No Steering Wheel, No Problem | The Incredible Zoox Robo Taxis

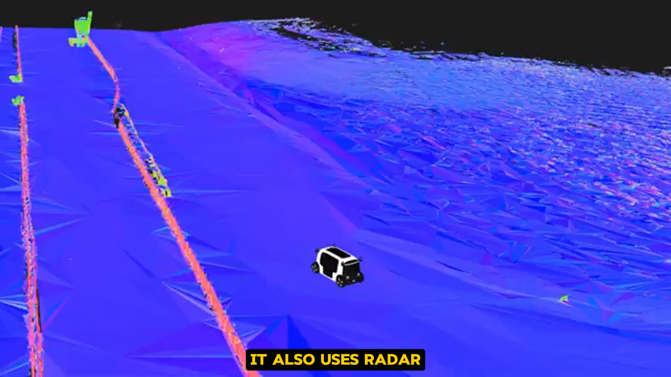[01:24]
It also uses radar, which is great for detecting other vehicles and obstacles, especially in bad weather when cameras might struggle.
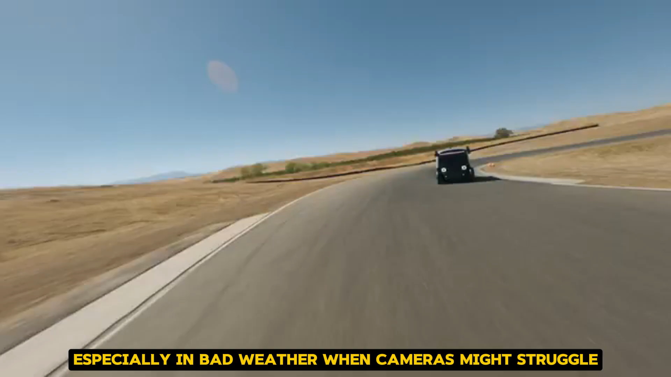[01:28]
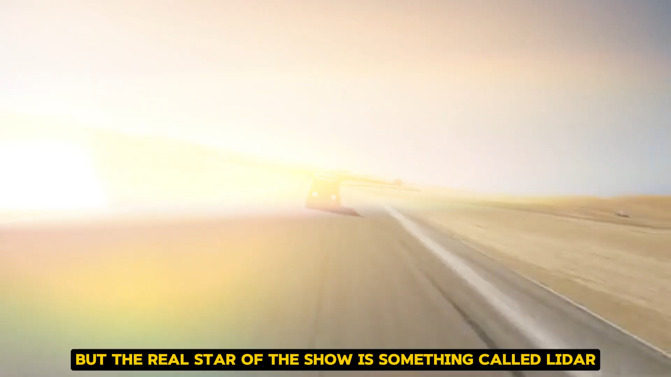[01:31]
But the real star of the show is something called LiDAR.
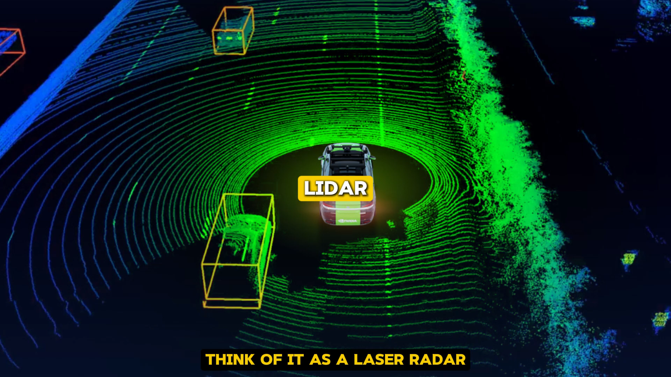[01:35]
Think of it as a laser radar.
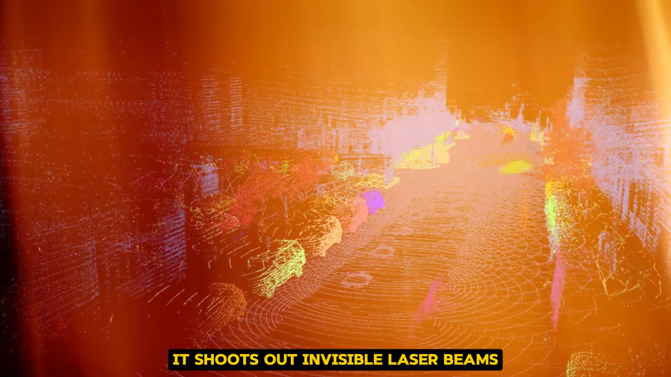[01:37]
It shoots out invisible laser beams that bounce off objects and come back,
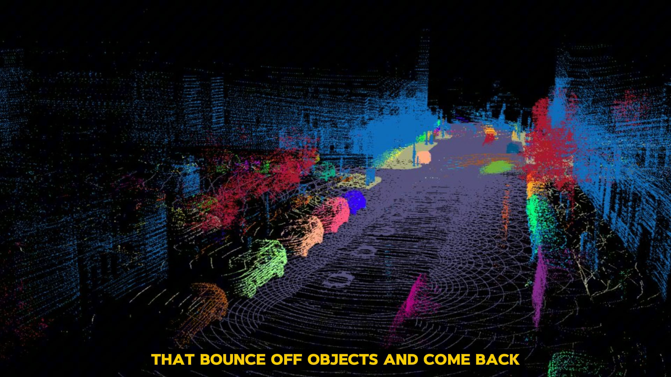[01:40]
creating a detailed 3D map of the world around the car.